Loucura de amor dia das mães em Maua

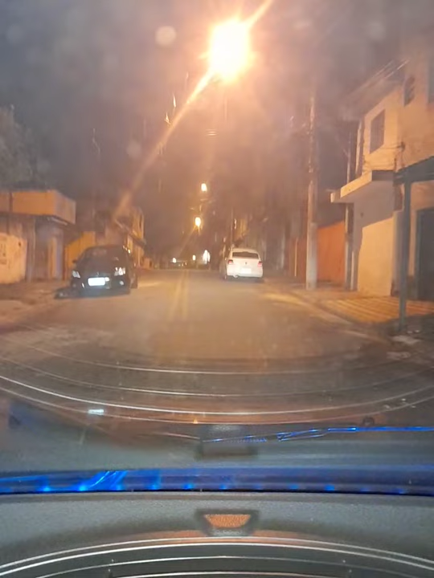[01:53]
Boa noite pra vocês, sejam bem-vindos a essa live. A gente tá indo fazer uma loucura de amor aqui
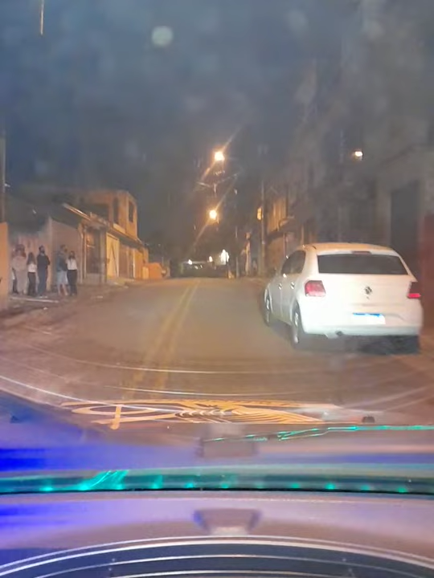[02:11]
pra Rosana. Vamos ver se a gente acha ela aqui. Oi, gente. Que número que é aqui? É aqui?
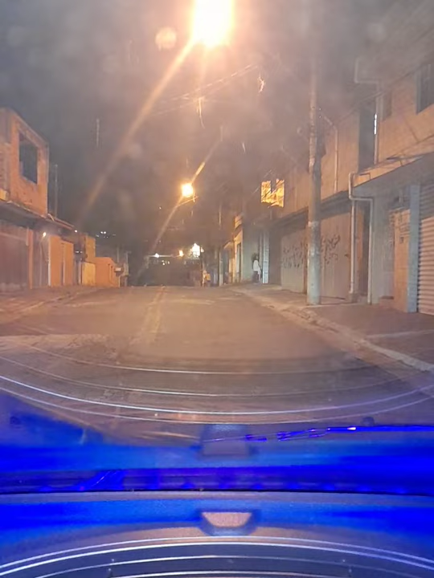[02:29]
Cadê a Rosana? Uma salva de palmas pra ela! Estamos chegando! Que legal! Eu passei numa rua, não achei, eu passei numa casa e não achei o número. Mas eu vi que é ali. Então vamos lá!